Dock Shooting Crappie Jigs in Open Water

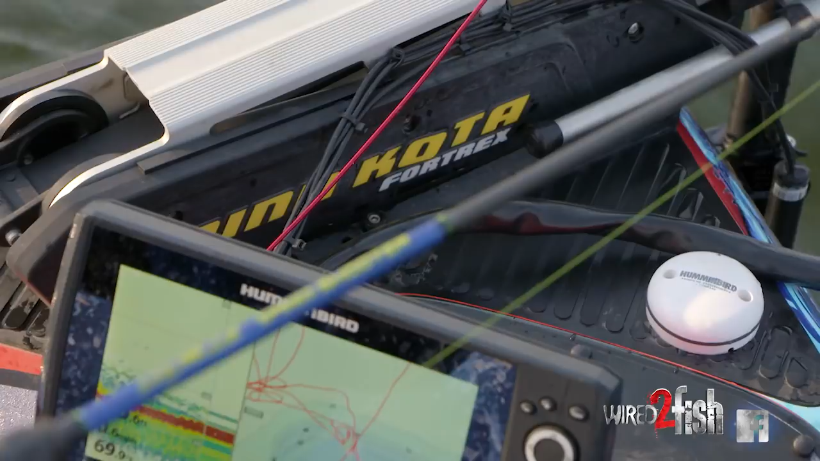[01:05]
This 7-footer is amazing. It's a fast tip, a lot of backbone.